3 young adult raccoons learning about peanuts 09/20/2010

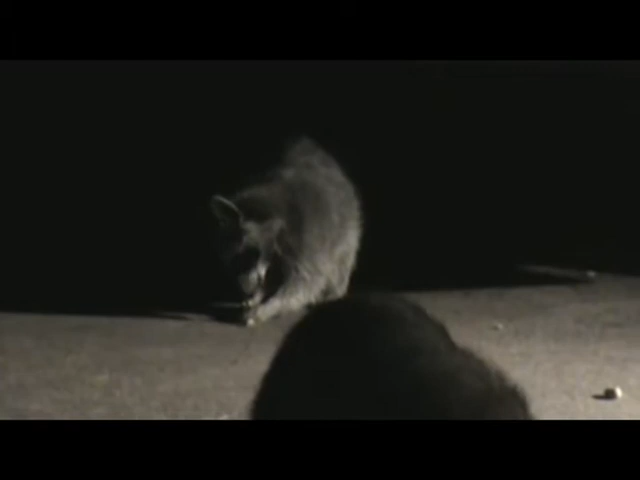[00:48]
Tasty sinner. Look at all he's investigating. Nope. He hasn't figured it out yet.